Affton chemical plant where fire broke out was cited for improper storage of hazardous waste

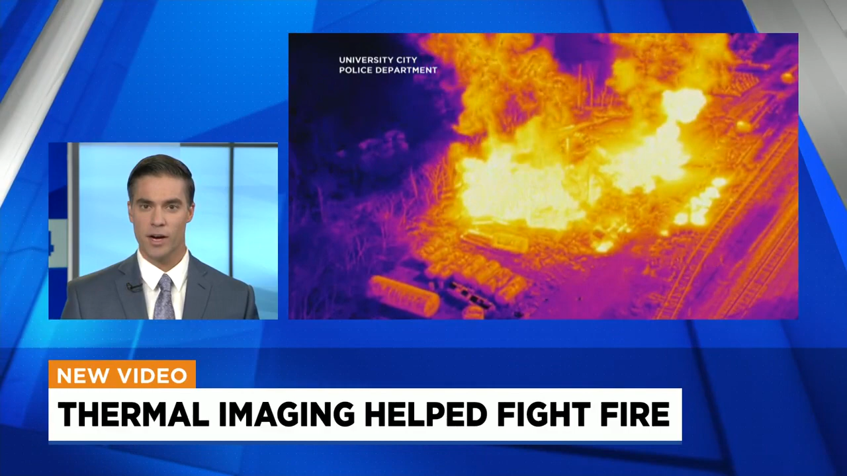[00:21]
this is thermal imaging from a fire department drone showing how firefighters decided where and how they should attack this dangerous inferno in the last hour news 4 got documents detailing a lot of problems at the higgy road plant and our jenna ray is detailing that information for us tonight live from ampton